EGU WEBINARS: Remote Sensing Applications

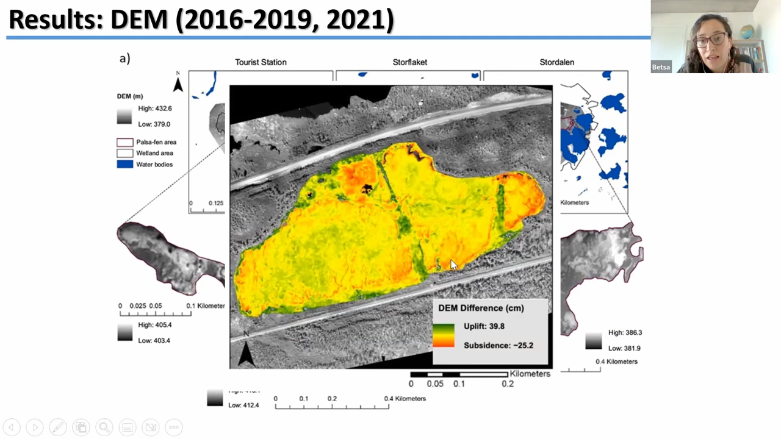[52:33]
these areas are areas where they are shrinking and they, as in the, the pulses are collapsing, and these are an indication of permafrost though in this area. Uh, and finally, like the results with the INSAR data.